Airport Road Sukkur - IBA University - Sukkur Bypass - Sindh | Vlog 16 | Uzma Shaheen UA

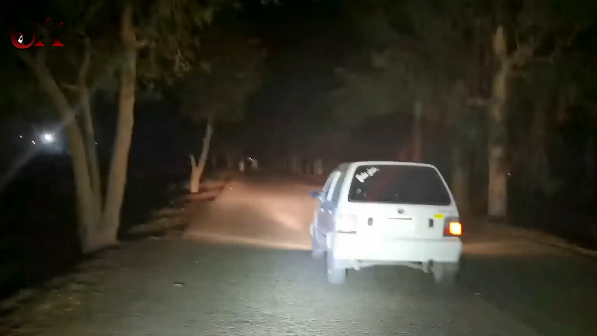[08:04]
ہے کہ ان کی پوائزن زیادہ ہوتی ہے سو انسان مر بھی سکتا ہے سو تھوڑا احتیاط کیجئے گا باقی یہ کہ یہ روٹ دیکھیں کتی پیاری لگ رہی ہے اس ٹائم پر صحیح ہورر موویز والا سین آ رہا ہے ٹھیک ہے ہانٹڈ یہاں بس کسی چوڑیل کی کمی ہے کوئی چوڑیل آئے اور یہاں پہ کھڑی ہو جائے تو بس ہمارا کام ہو جانا ہے اوپر چیک کریں کہ ایسے درختوں نے جو ہیں وہ گھیرہ ڈالا ہوا اور نیچے سے روٹ سنسان ہے اکہ جکہ ٹرافک آ رہی ہے واقعی کوئی بھی نہیں ہے یہ چیک کریں آپ پورا پورا ہانٹڈ سین ہے ہانٹڈ سین سے یاد آیا یہ جگہ دین ہے یہ ویسی بھی ہانٹڈ ہی تھی